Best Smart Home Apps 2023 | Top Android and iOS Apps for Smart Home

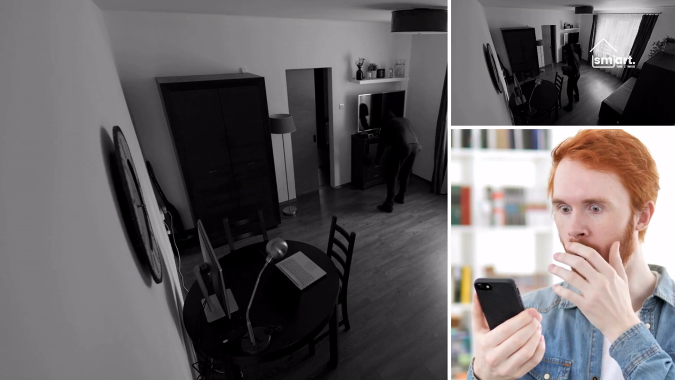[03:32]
The SmartThings app allows you to receive notifications about what's going on at home regardless of where you are. You'll receive instant notifications for a variety of conditions, such as unauthorized entry, smoke, floods, or anything else you specify.